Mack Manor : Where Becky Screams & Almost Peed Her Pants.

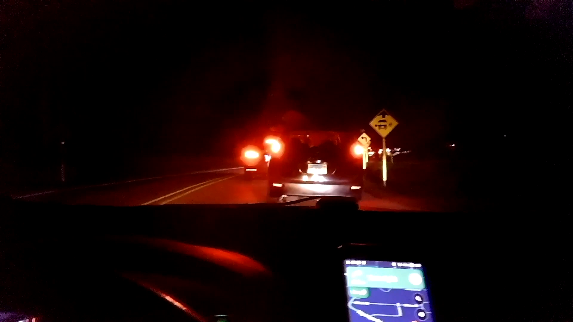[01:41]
Well, we must be getting close because this line of cars, so I don't think we will be going through twice.
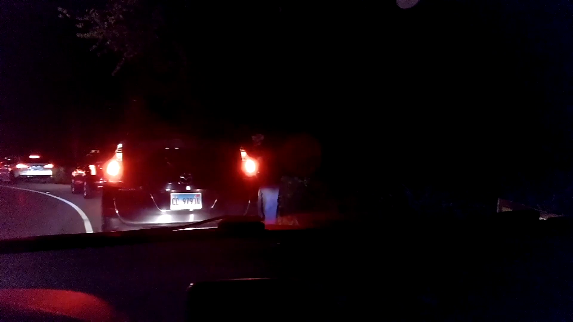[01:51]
There's a guy up here and he's dressed in a skull mask. Stephanie just walked up beside the car and just scared the bejesus out of Becky, didn't he?
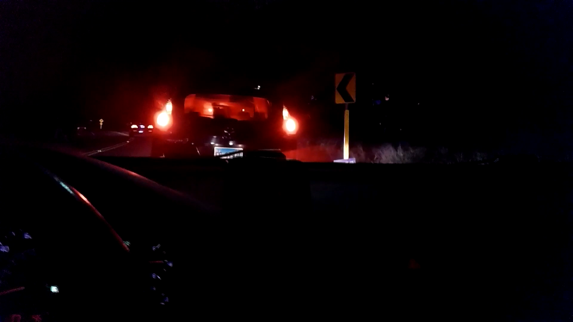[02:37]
So, I see a lot of lights up in there. That looks pretty cool. I just hope this person turns off her blinkers when she gets in there.
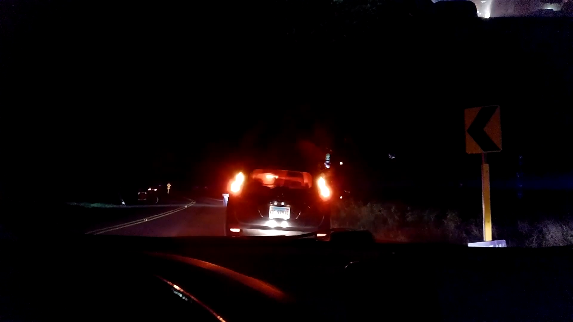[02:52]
I'm thinking they might make you turn off your lights. Yeah, it says lights off. Lights off, there you go. See out Becky's window here.